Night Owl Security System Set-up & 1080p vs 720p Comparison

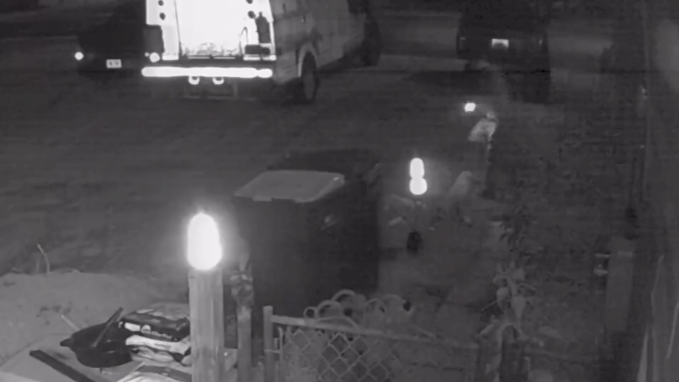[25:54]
But when I start to walk over here into the actual camera's range, I start to show up a lot better. So this also tells you a lot about positioning your cameras properly and making sure that your scenery is well lit. So if you're trying to catch something, you're going to want to make sure there's plenty of light on the subject and you're not going to see crap. So when I walk towards the left of the frame, you can make me out a heck of a lot better.
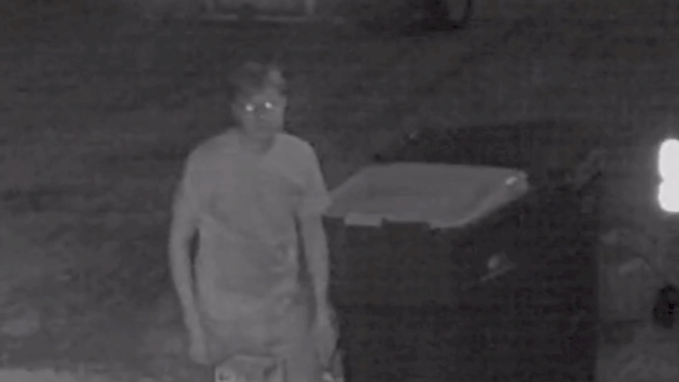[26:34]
Do you know this man? And finally, this is the full size of the camera. So this is getting near as close as possible. You can make me out a heck of a lot better. But now we run into the opposite problem.
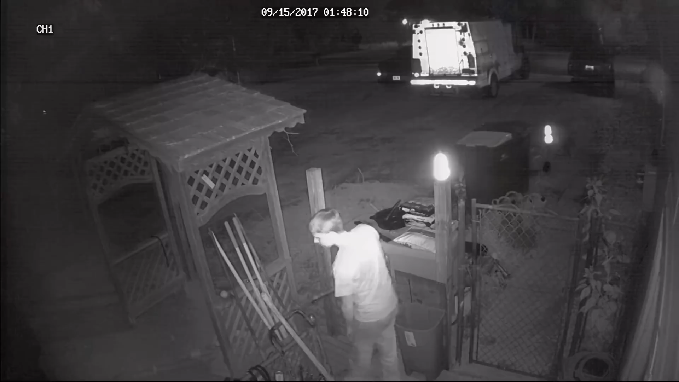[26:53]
Now that I'm as close as I am, the image starts to get blown out. So you can see over there, really hard to see. And then, all right, this is really good, really good. And sunlight. Super bread. Blown out. Who the heck is that? And freeze. So that's about the best that you can expect to get on camera. So do you think you can identify that man? I don't know.